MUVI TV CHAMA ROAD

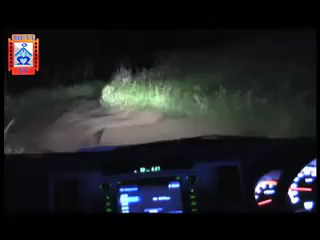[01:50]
At some point, just to move slightly better, one has to use a shortcut passing through Malawian farms which are bordering with Zambia.